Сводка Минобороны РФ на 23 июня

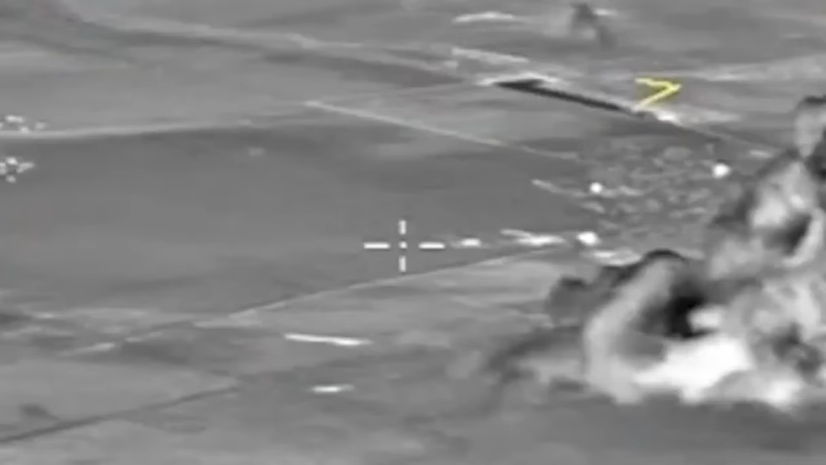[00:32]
в результате огневого поражения российскими вооруженными силами осталось менее 50% в личном составе. Еще более 170 солдат и офицеров командованием эвакуированы из района боевых действий с тяжелыми ранениями.
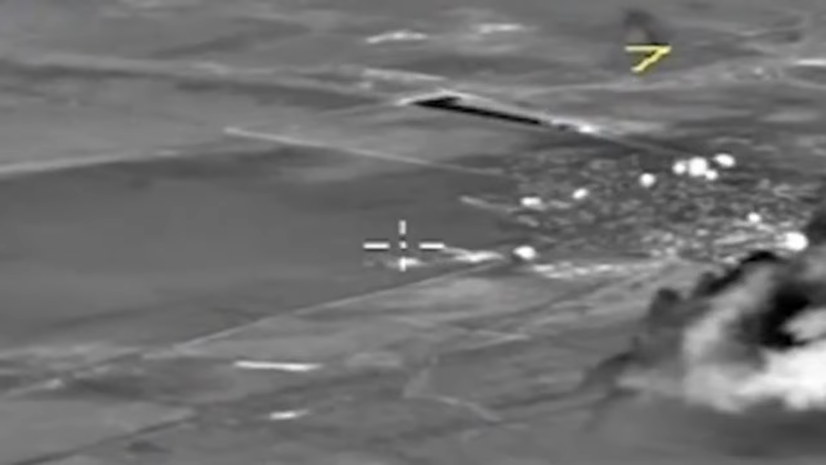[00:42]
Вооруженные силы Российской Федерации продолжают наносить удары по военным объектам на территорию Украины.
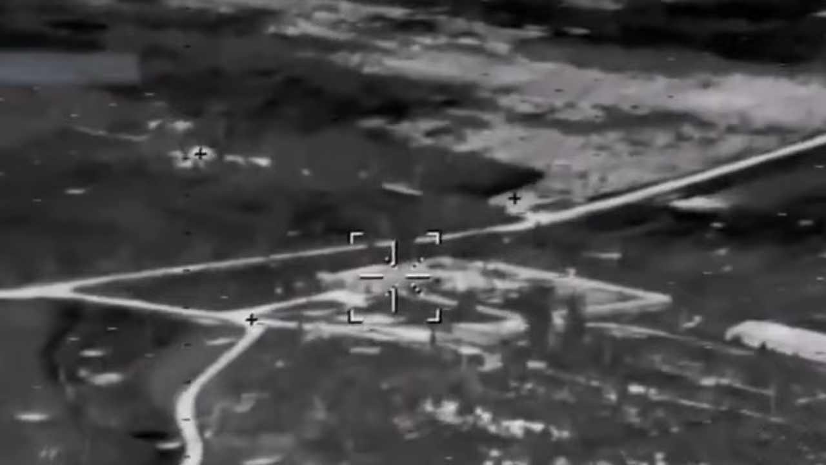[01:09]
За сутки высокоточным оружием ВКС России также поражены 3 базы ремонта бронетанковой техники в районе Николаева,
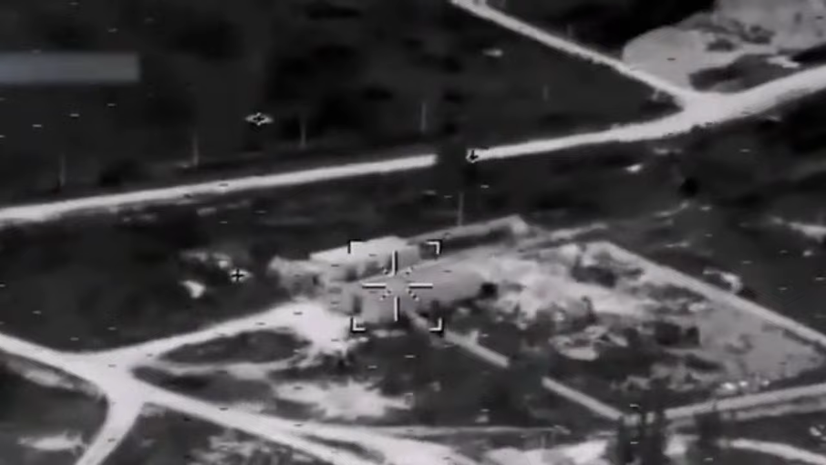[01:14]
4 пункта управления, живая сила и военная техника в 18 районах.
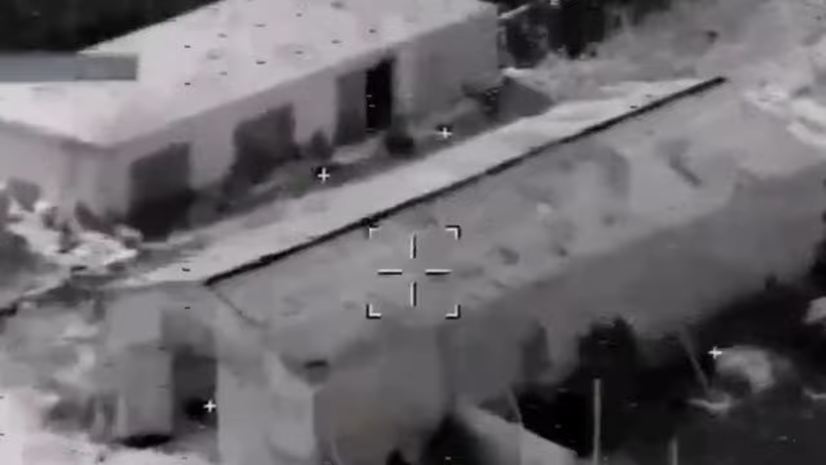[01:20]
Операционно-тактическая и армейская авиация за сутки уничтожены,
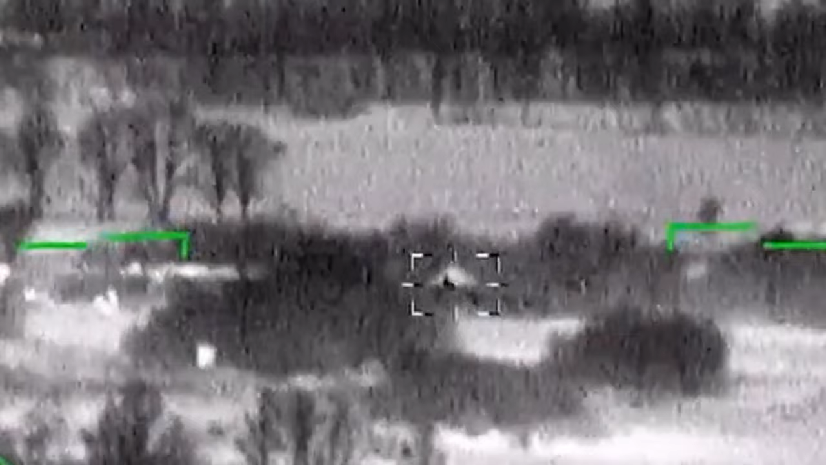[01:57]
Уничтожены 3 мобильных пункта управления беспилотными летательными аппаратами в районах населенных пунктов Жовтима, Киселевка, Бармашова, Николаевской области.